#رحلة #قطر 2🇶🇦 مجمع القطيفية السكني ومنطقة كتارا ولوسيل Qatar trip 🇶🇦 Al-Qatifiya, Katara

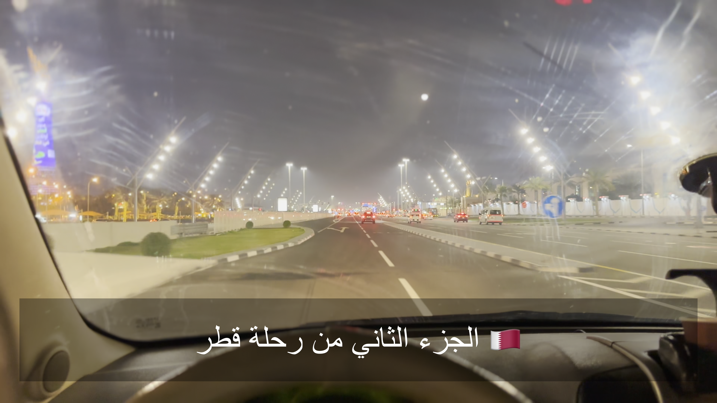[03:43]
الوعب وعلى يساري مجمع حياة بلازا، هذا مو حياة بلازا.
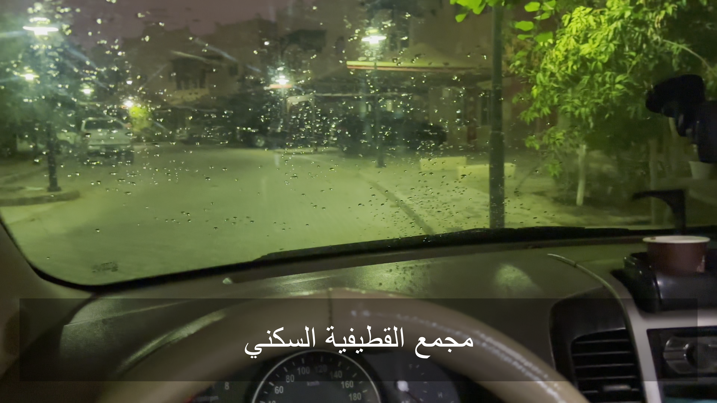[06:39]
يوم نهاية السنة الميلادية. المكان خلال القطيفية، قطر، الساعة 4 صباحا. الجو جميل والرذاذ على الزجاجة الأمامية، الأجواء حلوة.